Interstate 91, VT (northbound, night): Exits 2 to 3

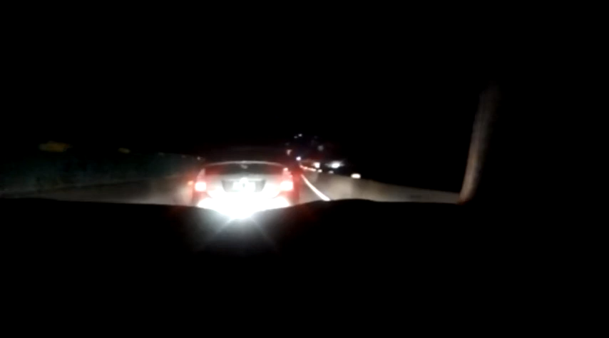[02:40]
Gosh, what if the truckers drove like this? Yeah, that would not be cool. Now they're speeding up. I guess they figured out how wide the car is now.